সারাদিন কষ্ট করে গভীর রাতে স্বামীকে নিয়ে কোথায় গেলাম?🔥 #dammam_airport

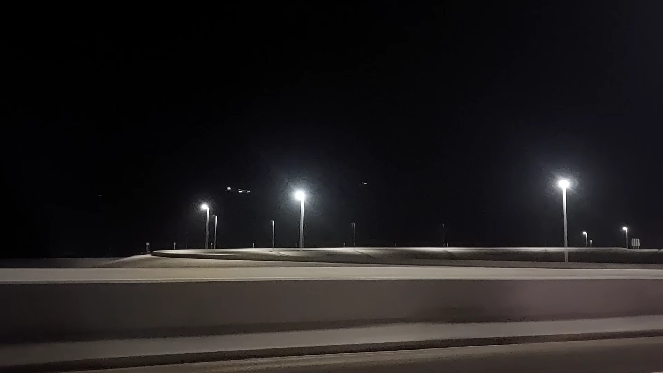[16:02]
এই যে দেখেন আমাদের সাথে সাথে বিমান যাচ্ছে আজকেও আমরা আজকে খুবই লাকি
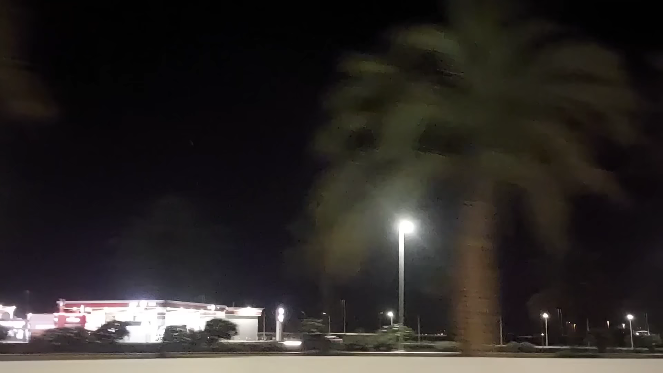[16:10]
যাইহোক বিমানটা আজকে পড়তে পারলাম না আগে ল্যান্ড করে ফেলছে
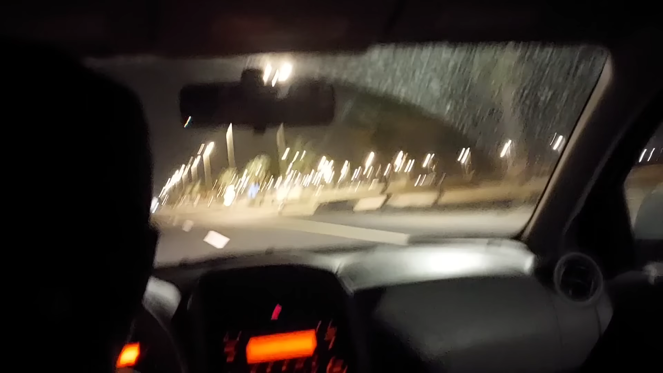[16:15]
তো আমরা কিন্তু এয়ারপোর্টের খুবই কাছাকাছি চলে এসেছি আর 2-3 মিনিটের মধ্যে এয়ারপোর্টে পৌঁছে যাব